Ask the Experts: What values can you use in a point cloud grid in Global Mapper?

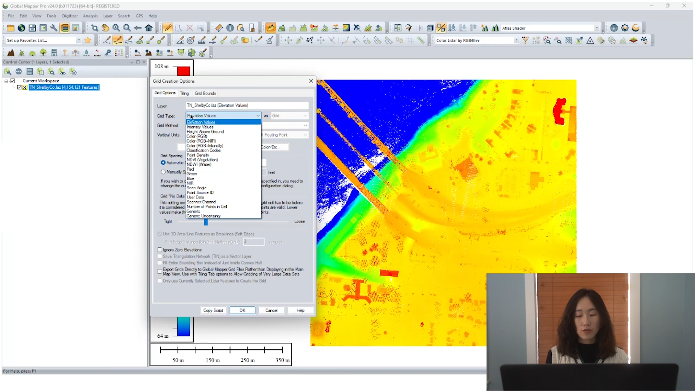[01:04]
The grid type section in this tool is where the users are able to specify the attribute that should be used for point cloud rasterization. As long as the point cloud data is loaded and the attribute is recorded for those points. For example, like intensity value, RGB value, near infrared values, and also number of points per cell. Now take a look at our datasets. It's in Memphis City near the Mississippi River in Tennessee. When colored by elevation, we can roughly estimate that where the water body is, the bridge, and some buildings on the ground. However, to be clearly distinguish the feature of the built-in environments,
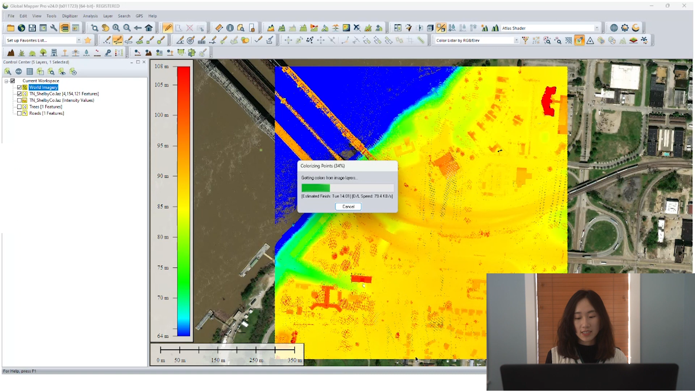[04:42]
But to do that, first we need to, one of our LIDAR tools, apply colors to point clouds. We select the loaded point clouds layer and then the loaded image layer. Select to update the RGB color. So now we can see that GlobalMapper is coloring our LIDAR,
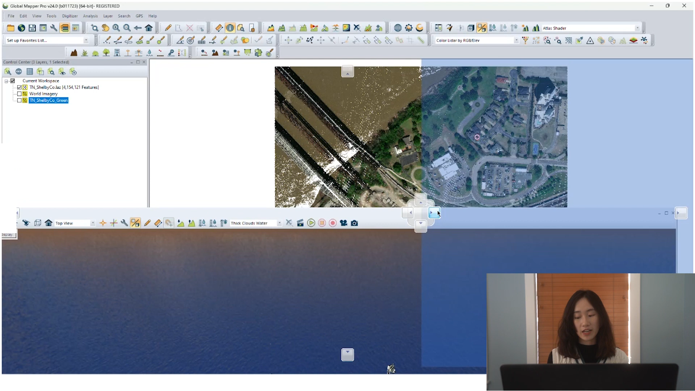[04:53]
trying to create an RGB attribute for each point. So now by viewing in the 3D viewer,
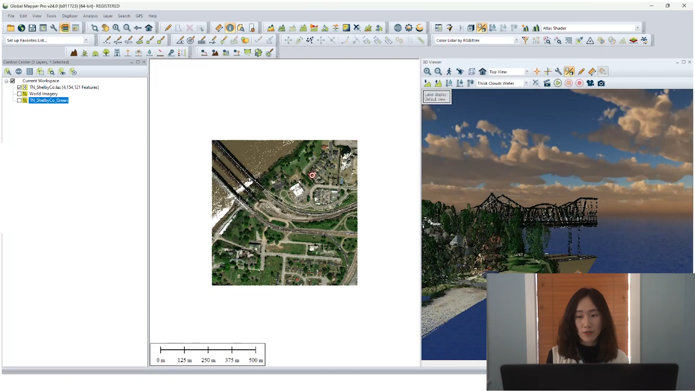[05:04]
we can see clearly that all the point clouds are colored. So they are storing attribute for RGB value.